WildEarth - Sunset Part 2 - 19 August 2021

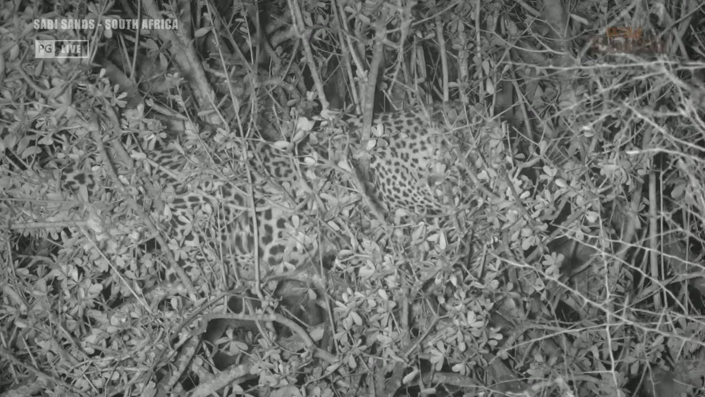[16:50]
So we're still sitting here. Dingane is still sitting right here at the top. As you can see how he's trying to balance. He's still actually balanced there. You know, with now the difference being lions and being a leopard. Of course, male lions always, hyena, they would be scared of him. But leopards, actually, they're small cats. And many of the hyena, they take chances. They even overpower leopards sometimes.
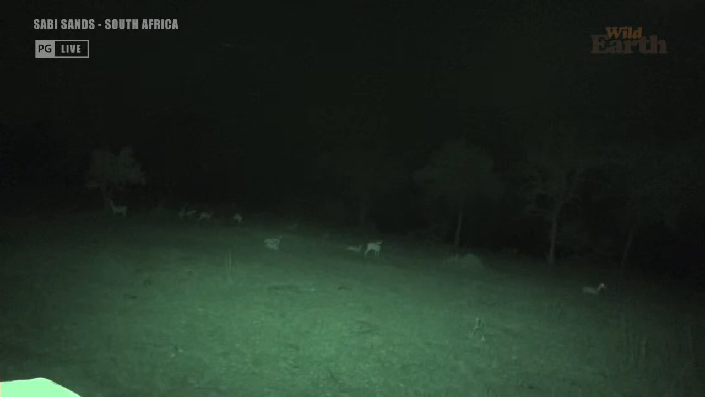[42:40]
look at those impalas. Yeah, so that was nice to see that we are going in that direction. Hopefully we can find them for you tomorrow.
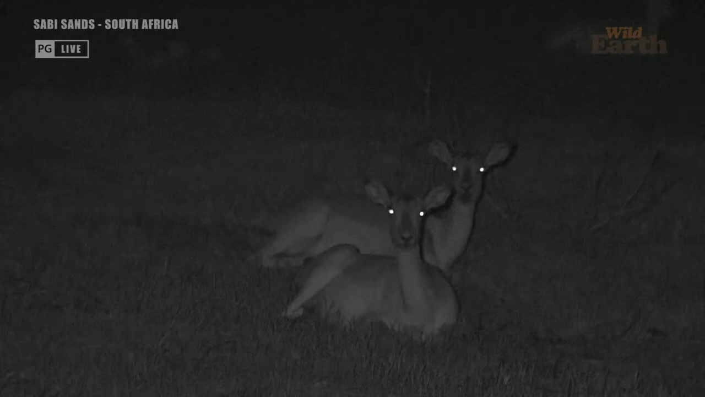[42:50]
That will create a bit of excitement on ourselves. Very happy also that Andrew managed to relocate Tingana as well. What a leopard day, actually. I heard there was some hyenas also there, which is very nice. So I'm sure you're familiar with quarantine. Mostly every night we found quite a lot of antelope coming to lie there and relax.
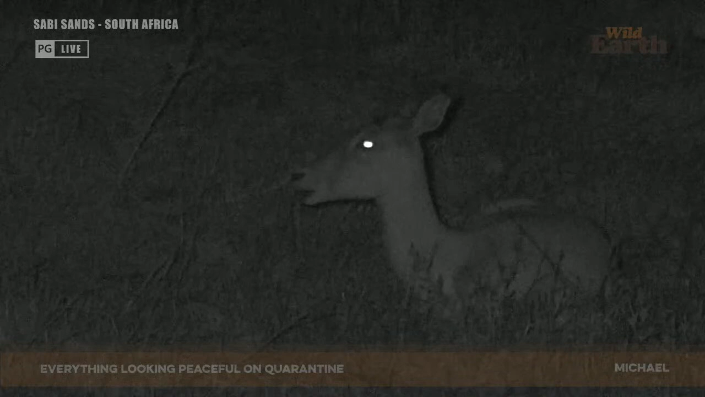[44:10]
No alarm call. Didn't see any sign of predators around. So they're sitting there and enjoying the wide open area, which makes them feel a bit more safe because we can see a bit better. But I think with this wind tonight, it will be a bit tricky for the prey. One thing which is in their favor, it's the moon. We're getting quite close to full moon, so it gets quite light at night, so